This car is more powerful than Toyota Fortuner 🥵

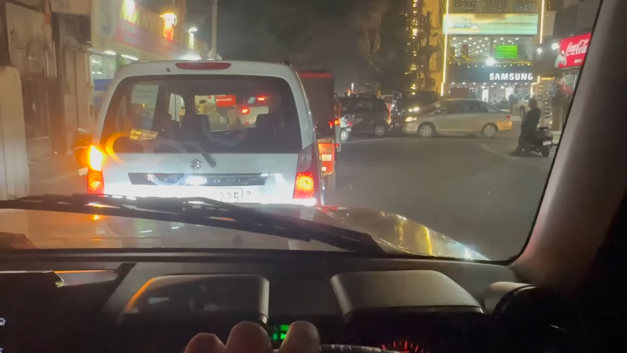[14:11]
शाम के टाइम जो इधर गांधीनगर में मसला है ना, मैं ये भी आपको एक्सप्लेन नहीं कर सकता, 10 मिनट की जगह में मैं 1 घंटे से फंसा हुआ हूँ, निकलने को ही नहीं आ रहा, सबको बस एक साथ ही घुसना ही घुसना है, फिर पुलिस की गाड़ी आती है तो क्लियर होता है। अभी भी आवाज आ रही होगी आपको।